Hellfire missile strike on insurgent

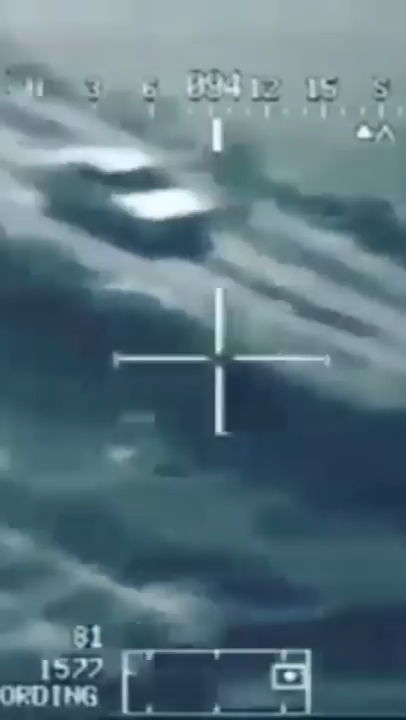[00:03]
That means the vehicle is running up to the vehicle at this time, the vehicle is backing up, over. Roger, we have the vehicle inside Tom. Alright, clear.
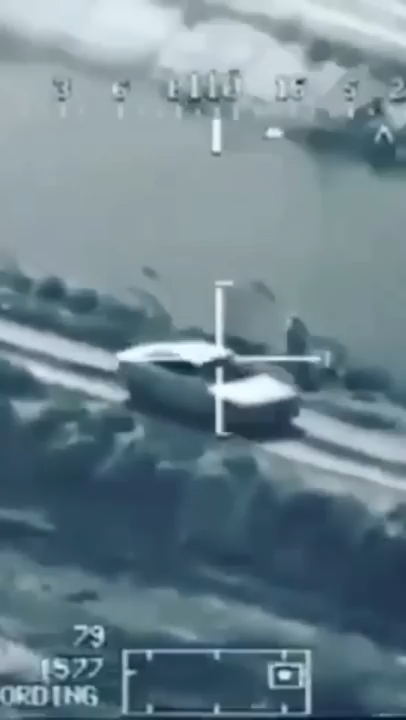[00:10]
Okay, does this kind of work? Roger, you are clear to go right to wreck, and my initial pop a whiskey Sierra, over. Okay.
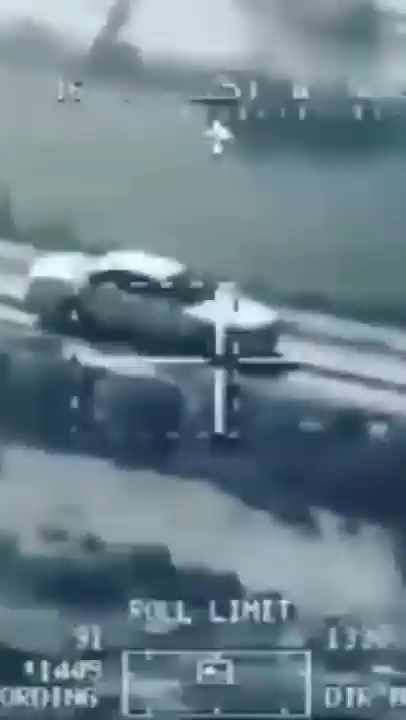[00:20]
Ready? Alright, Susan, are you ready? Okay. Yeah. Fire and fire. Fire and fire. Here, ladies. Boom. Alright, in.
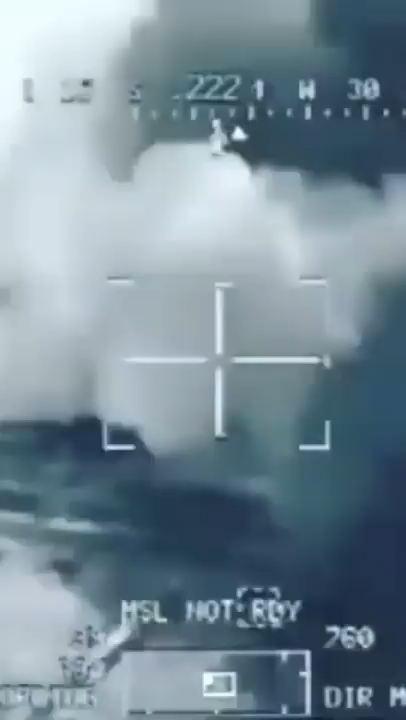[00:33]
Roger, we just, just one hellfire, looks like pirates just right over.